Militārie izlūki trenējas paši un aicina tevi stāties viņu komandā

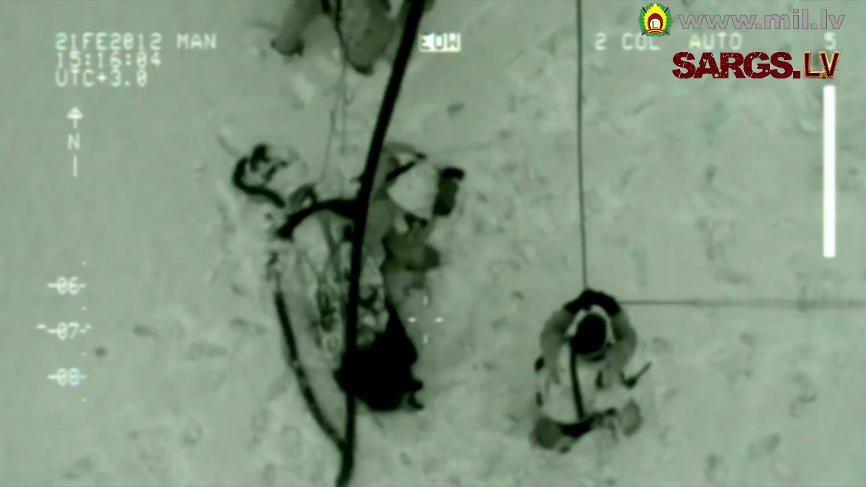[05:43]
Starptautiskās operācijas tieši tā izmanto tās saucamos paneļus VS17, kurus var lieliski redzēt termālās novērošanas ierīcēs vai arī infrasarkanās novērošanas ierīcēs.